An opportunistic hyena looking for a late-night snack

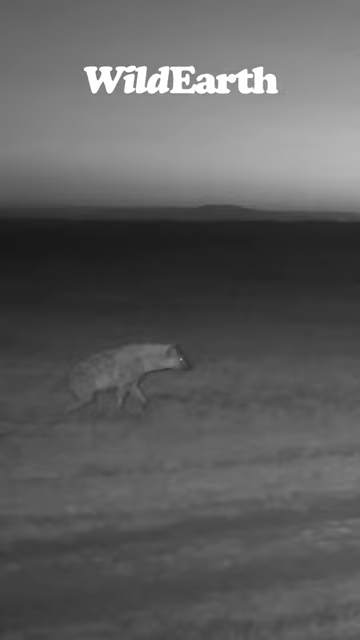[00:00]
Look at this, a hyena has just rushed in and woken up the boys trying to see if they had any food, which they don't.
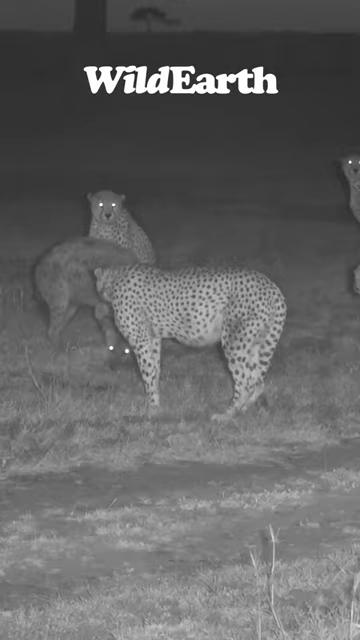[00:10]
Always the opportunist, the spotted hyena, one of the dominant carnivores here in the Mara. They hunt for themselves quite a lot, but if they can get a free meal, why not? And seeing all the cheetah around, he decided, well, maybe they've got a little bit of meat for me.
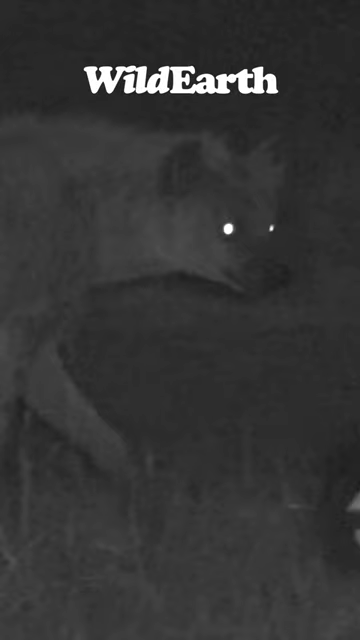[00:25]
Luckily for the cheetah, there was no meat to steal. Luckily for us, it might get the boys on the move a little earlier than we were anticipating. Isn't that gorgeous? And now they'll start their pre-game stretch. There's a lovely stretch.